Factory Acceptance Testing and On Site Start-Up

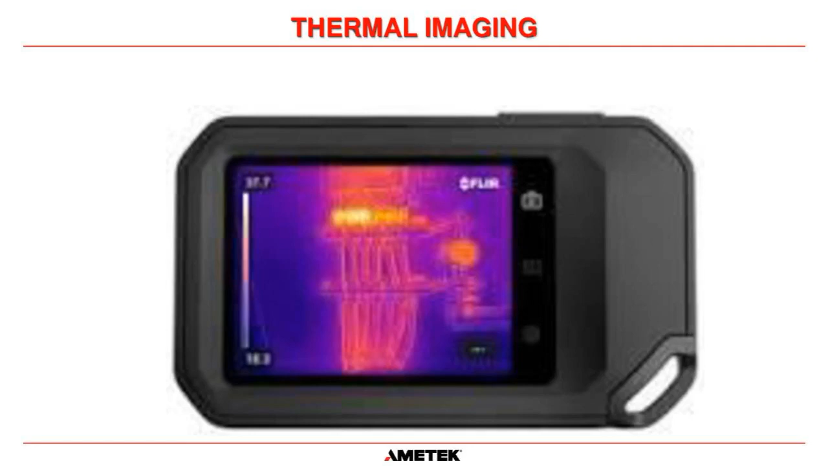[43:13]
And again, we shoot the machine once we got it up and operating and look for any hotspots. So in this case right here, this was taken by one of our field engineers, usually look for hotspots. But in this case, at the very top, there's a transformer up there that should be at least warm, and it's ice cold.
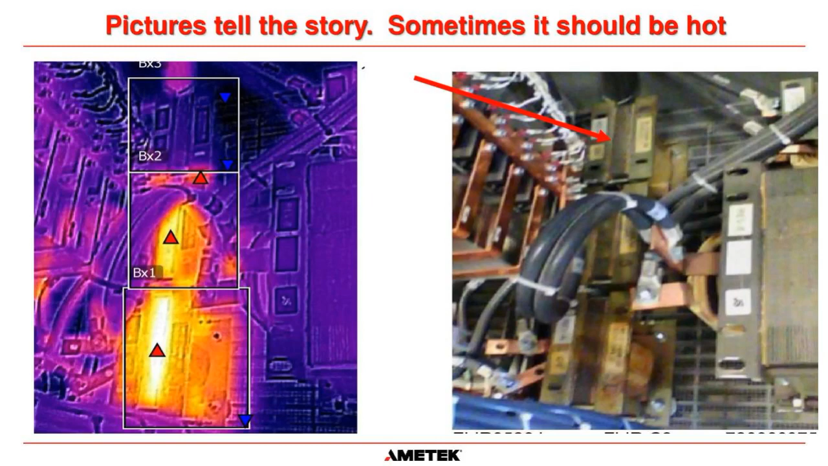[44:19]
Normally, you look at hotspots. And here it's a cold spot that was the issue. Now, here's a battery under discharge. Great application for this FLIR camera right here. Notice all the other terminals of the battery. There's no heat there. But here's the one hotspot right there. So a loose connection or possible corroded connections on a battery terminal shows right up. This may not show up just in routine testing,
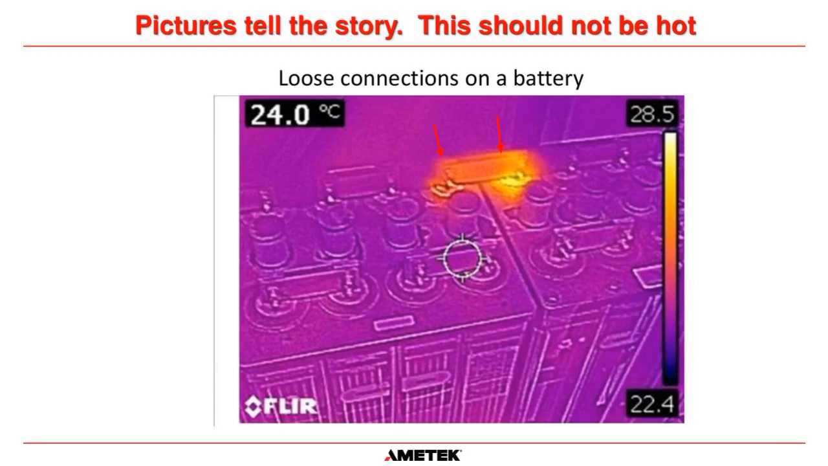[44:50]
On screen: spot 24.0°C
but the camera knocks that out for us. Ascillographs, we take them at the factory.